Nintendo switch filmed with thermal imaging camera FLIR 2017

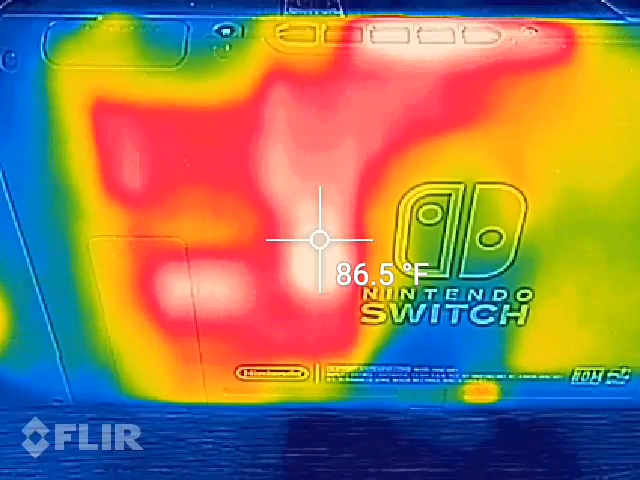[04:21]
On screen: spot 86.5°F
is going out to the top of the Nintendo Switch.
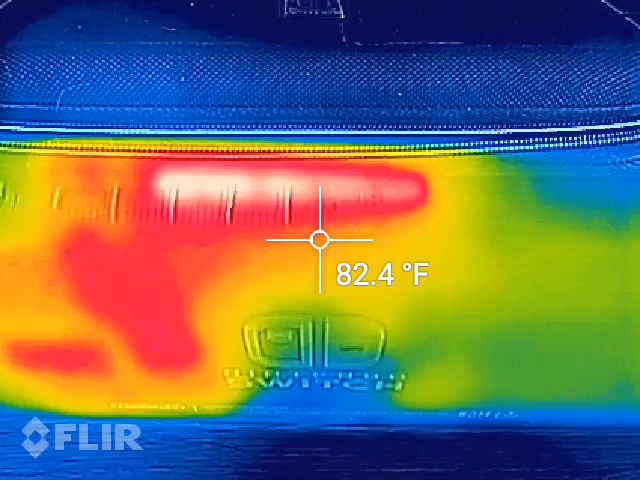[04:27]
On screen: spot 82.4°F
Battery side is still pretty cool.
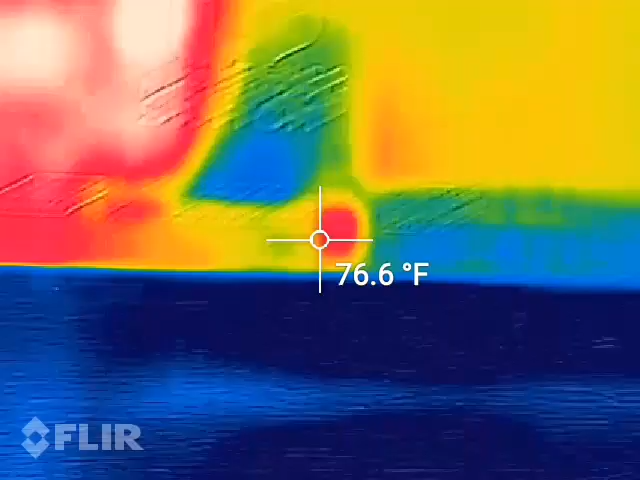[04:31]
On screen: spot 76.6°F
And it looks like there's a little bit of a heat signature here.
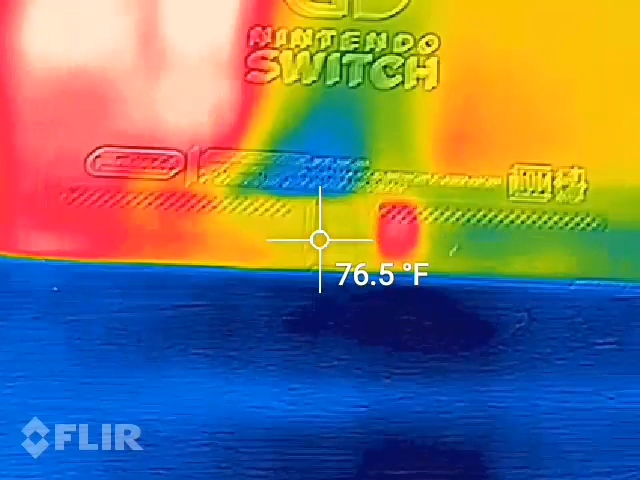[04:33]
On screen: spot 76.5°F
And that's probably where the battery is
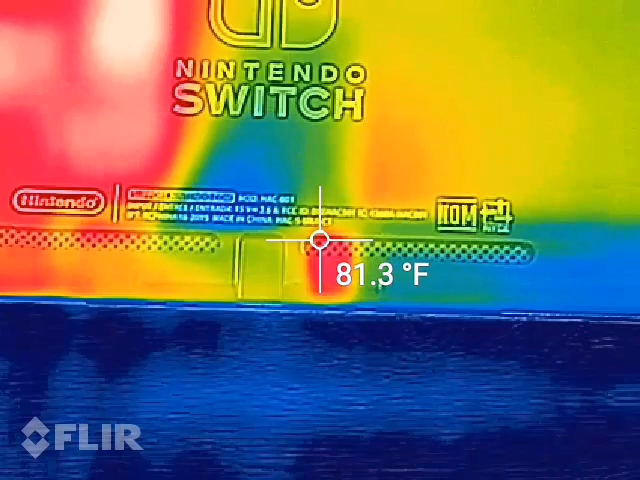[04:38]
On screen: spot 81.3°F
connected to the board on the Nintendo Switch when power is coming off that battery to power
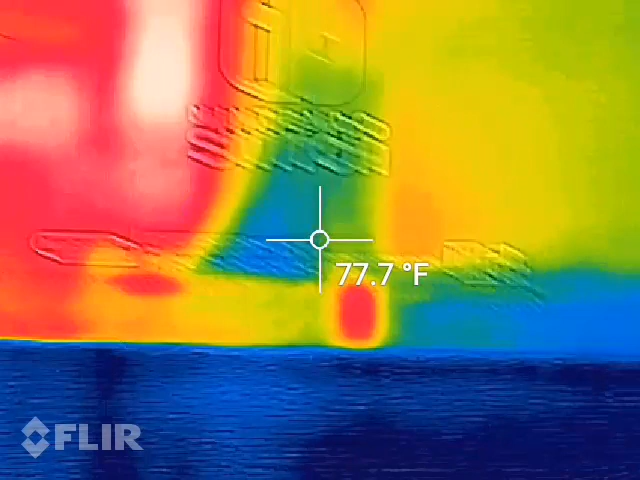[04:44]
On screen: spot 77.7°F
all the components pretty much on this side of the Nintendo Switch.
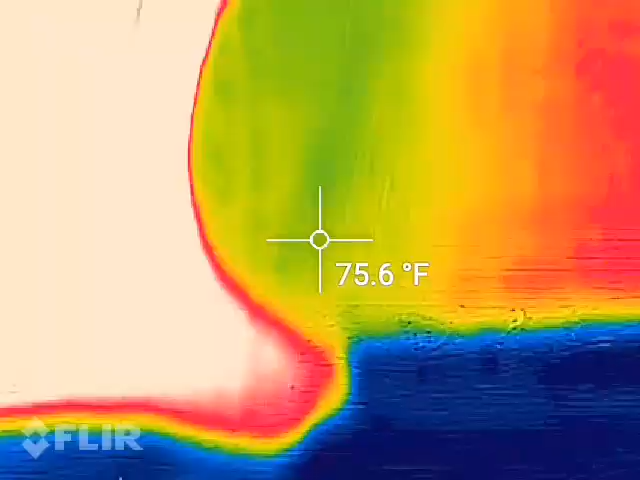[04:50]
On screen: spot 75.6°F
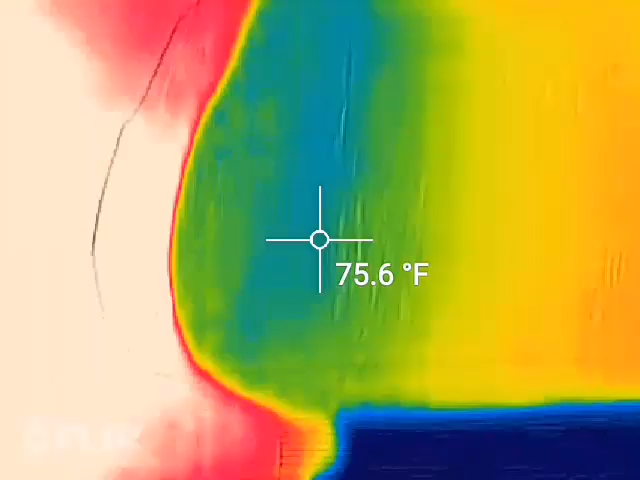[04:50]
On screen: spot 75.6°F
Go back to the front side and it actually shows a pretty good picture here.
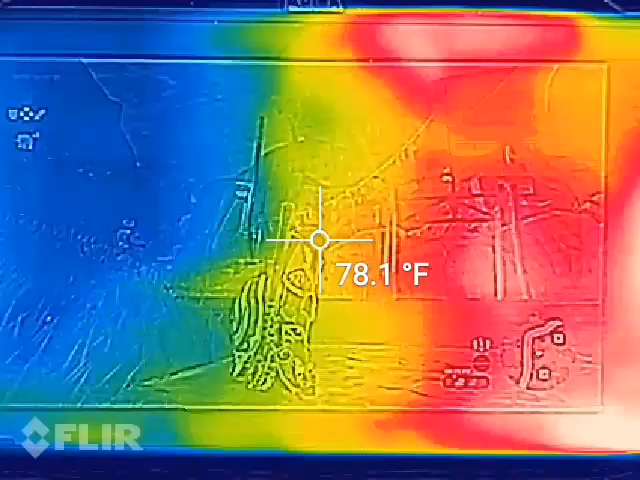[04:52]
On screen: spot 78.1°F
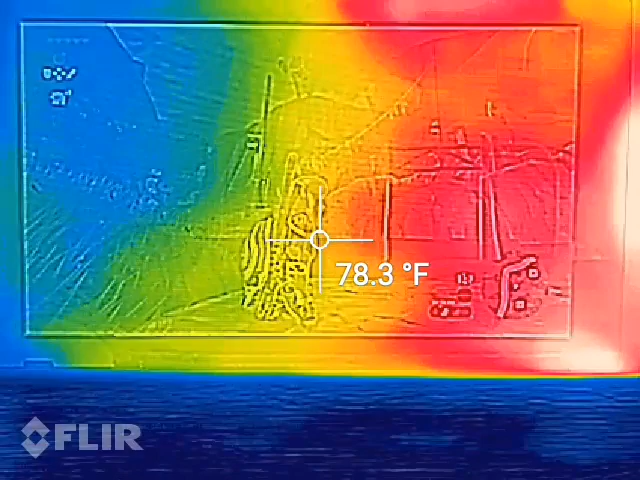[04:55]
On screen: spot 78.3°F
You can see that the right side of the Nintendo Switch is way warmer where
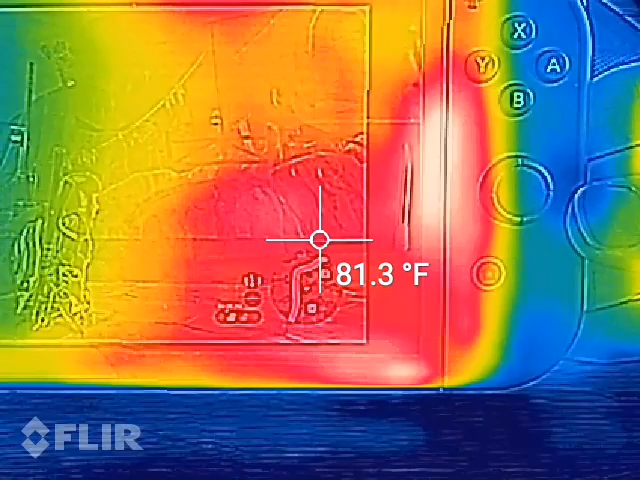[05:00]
On screen: spot 81.3°F
all those components sit versus where
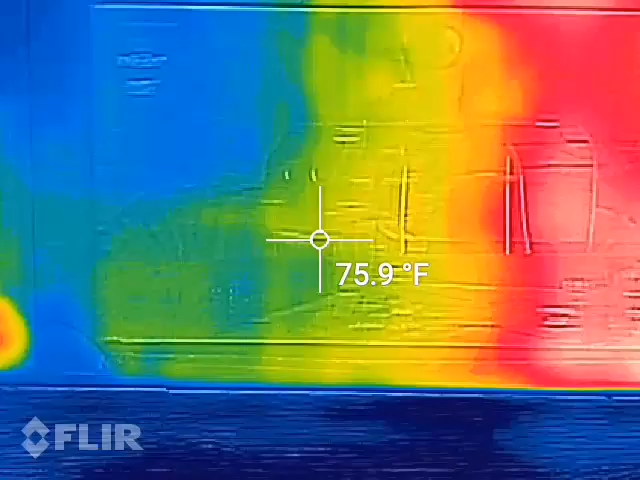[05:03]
On screen: spot 75.9°F
on the left hand side this is where the battery would be on the Nintendo Switch.
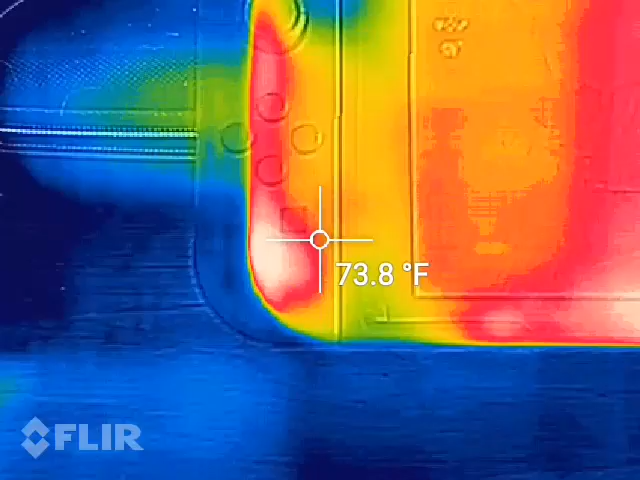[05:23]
On screen: spot 73.8°F
Now if you look at this Joy-Con over here as I take my hand away you'll see the heat there and that's just where my hand was sitting
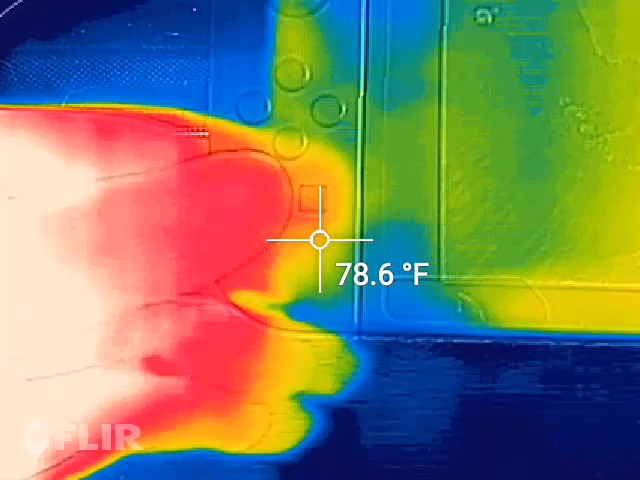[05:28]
On screen: spot 78.6°F
transferring my body heat onto the Joy-Con controller.
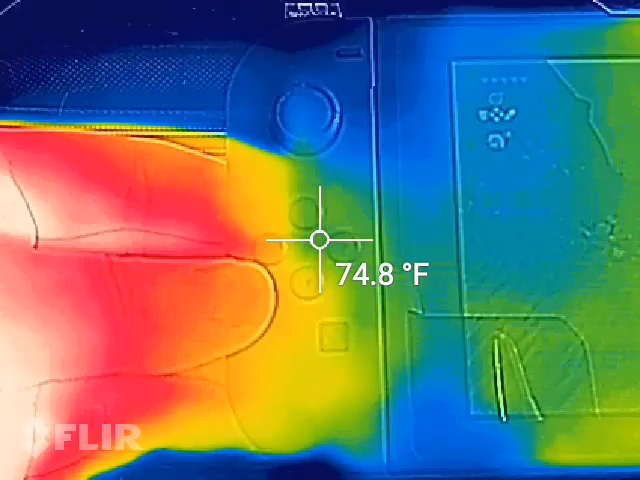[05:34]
On screen: spot 74.8°F
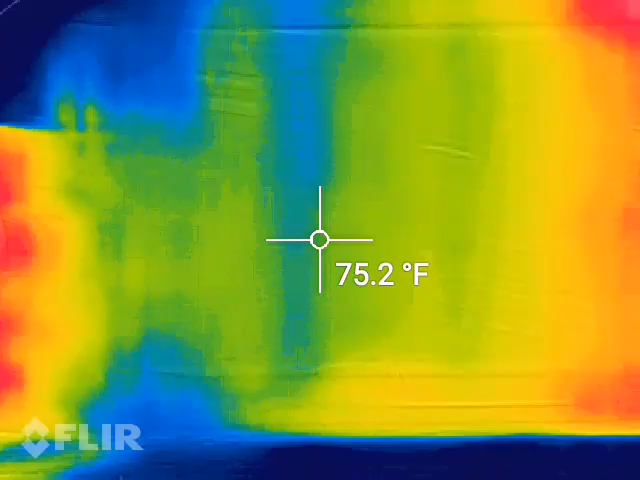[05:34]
On screen: spot 75.2°F
But on this side it's a little more interesting because where the metal rail sits
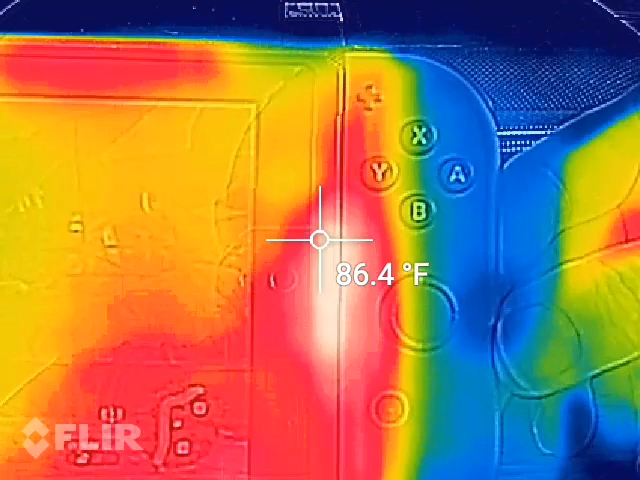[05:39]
On screen: spot 86.4°F
on the right hand side of the Nintendo Switch this area was already kind of hot to begin with.
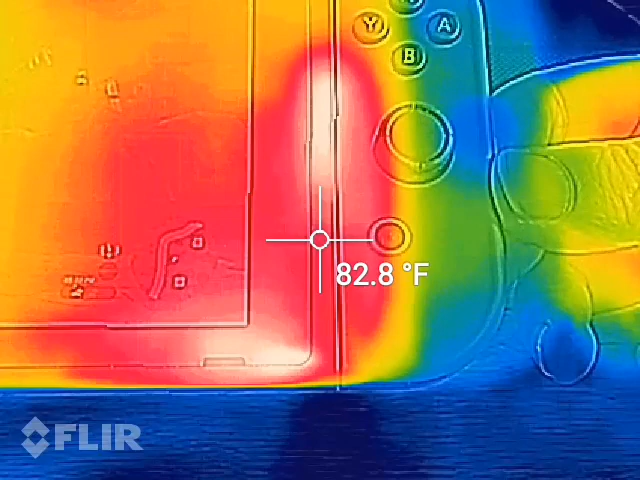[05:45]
On screen: spot 82.8°F
And it looks like it's pretty warm down here on the right hand bottom corner.
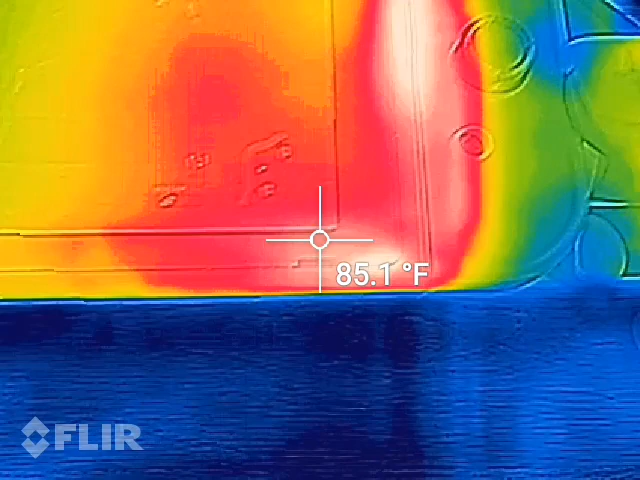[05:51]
On screen: spot 85.1°F
And that right there would be a speaker, one of the bottom facing speakers. Here's the other bottom facing speaker on this side and it's looks
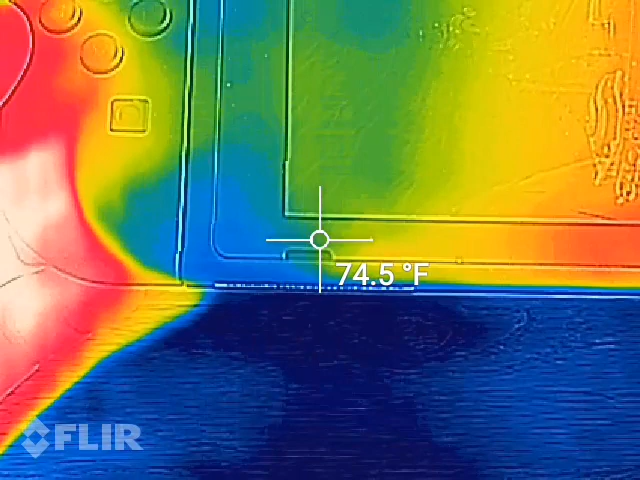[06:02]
On screen: spot 74.5°F
like it's almost like a 10 degrees difference in heat.
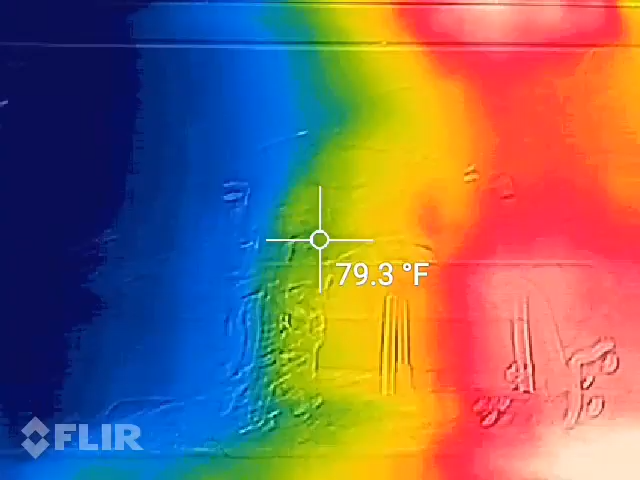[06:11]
On screen: spot 79.3°F
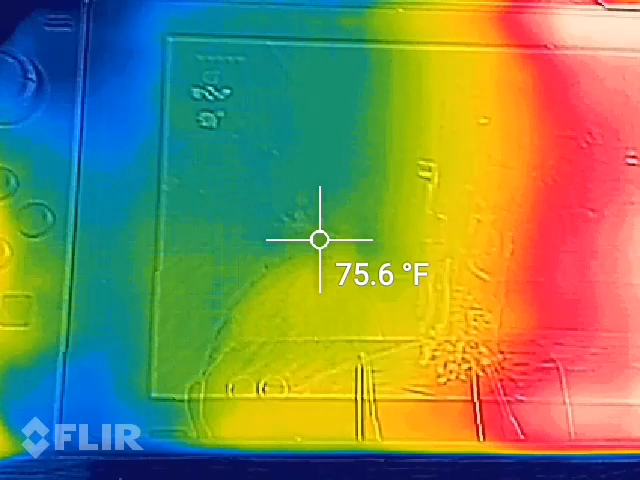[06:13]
On screen: spot 75.6°F
The screen itself, left hand side 75 degrees,
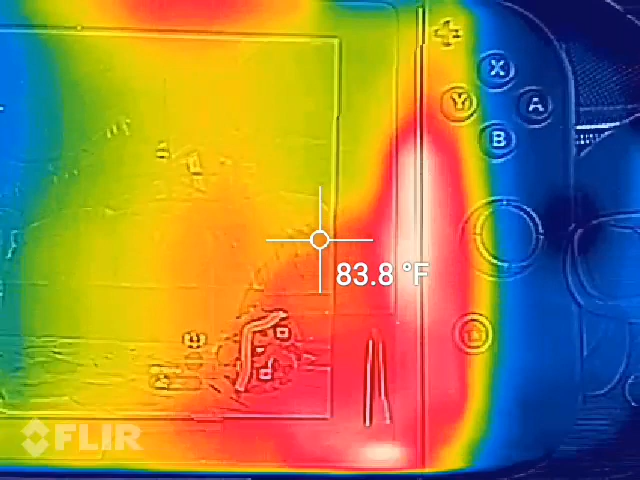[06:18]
On screen: spot 83.8°F
right hand side 84,
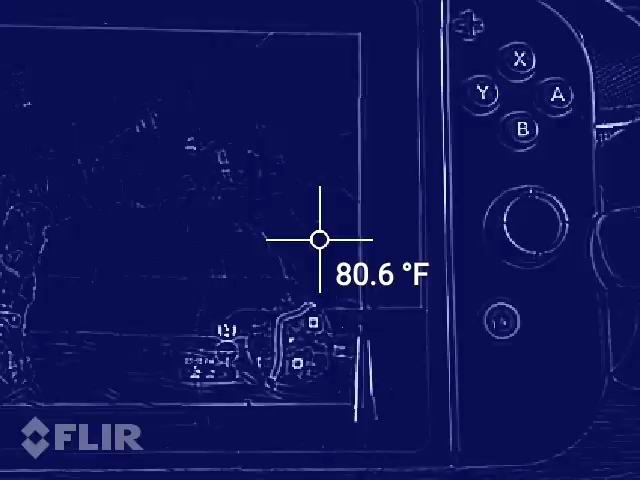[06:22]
On screen: spot 80.6°F
81.
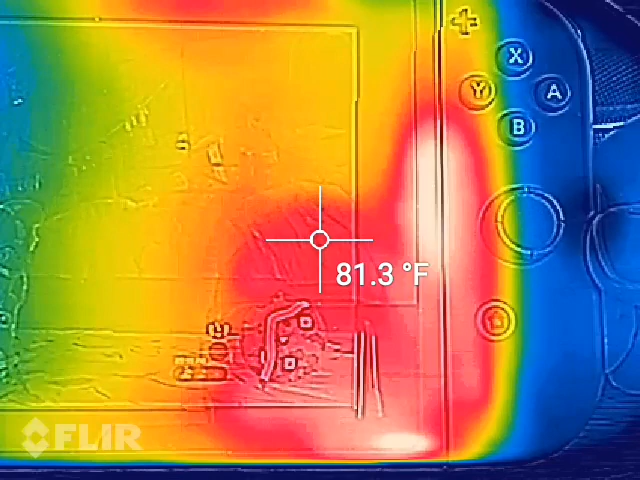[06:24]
On screen: spot 81.3°F
So about maybe a 5 to 10 degrees difference.